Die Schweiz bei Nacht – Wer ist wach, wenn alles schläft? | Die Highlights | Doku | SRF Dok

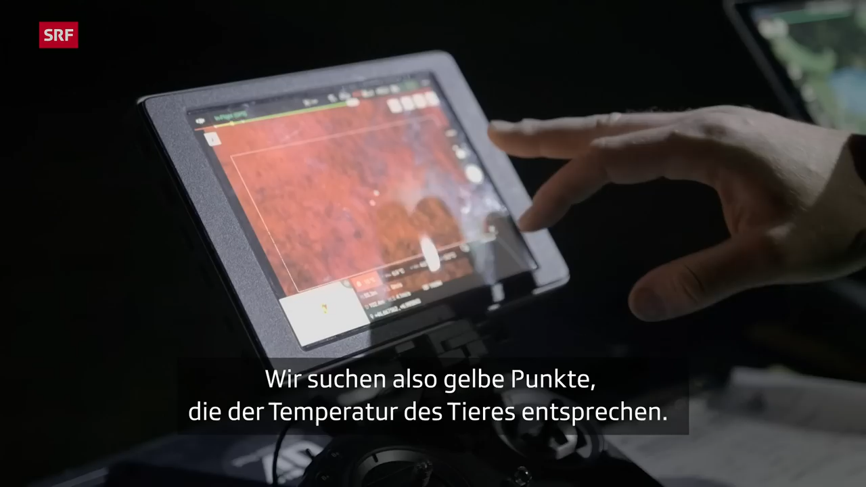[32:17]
Puis là, on a aussi des petits points qui nous indiquent toujours les températures les plus chaudes et les plus froides.